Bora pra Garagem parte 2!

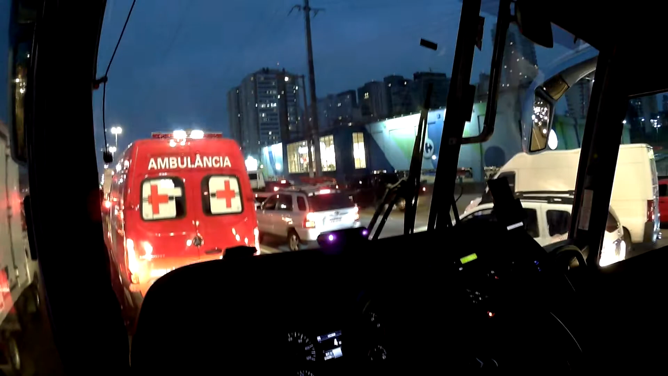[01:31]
Aí, querendo ou não, causa esse trânsito, né? De quem vem no sentido centro, ela trava ali até a Dutra, até a entrada da Dutra. E agora que a gente está indo no sentido bairro, aí no sentido Ayrton Senna, trava aqui na altura do shopping Tatuapé. Tem dia até que pega mais travado.
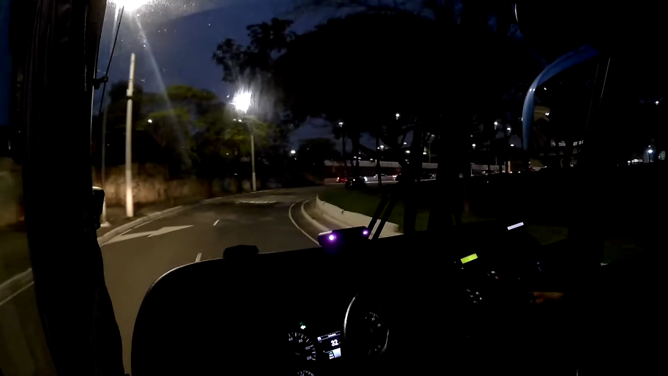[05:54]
Aqui é só a entradinha que trava, já acaba saindo junto com a
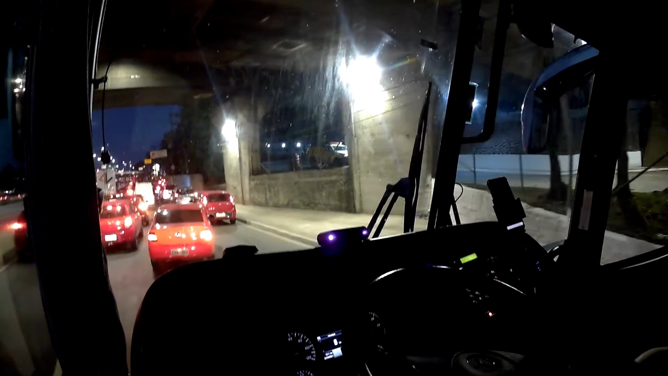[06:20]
E o pessoal faz isso aí, ó. Infelizmente, vai travando tudo. Quem vem na esquerda não deixa a gente ir para a direita, e quem está na direita não quer ir para a esquerda.
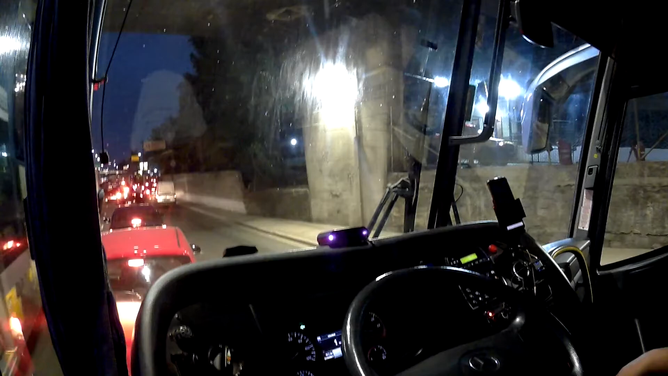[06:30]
Muito, mas ela vai travando aí, ó. Mas viu que eu coloquei com a esquerda aqui, tentou não deixar eu ir.
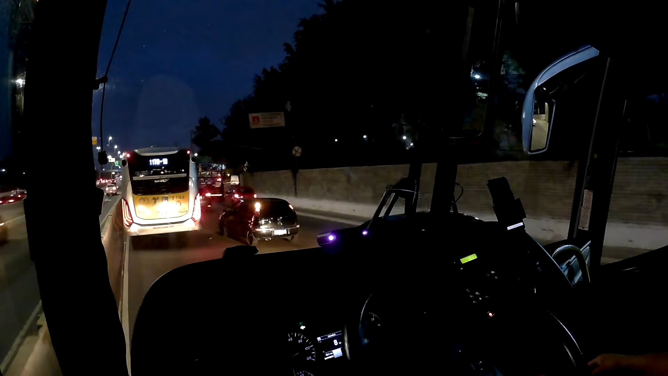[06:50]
Vai entender, ser humano. Olha a galera que anda com os faróis apagados, né? Ficou para trás.
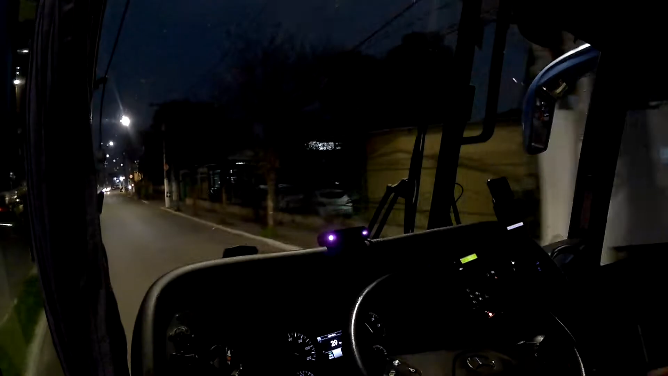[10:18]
já estamos na Rua da Garagem, que é onde que é mais perigoso, porque a gente fala assim, graças a Deus chegamos. Não pode confiar não.
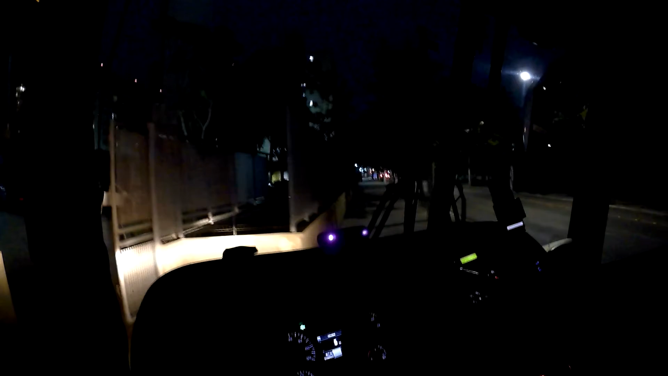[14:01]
ultrapassando pela esquerda aqui para não deixar entrar. Vamos na hora ali.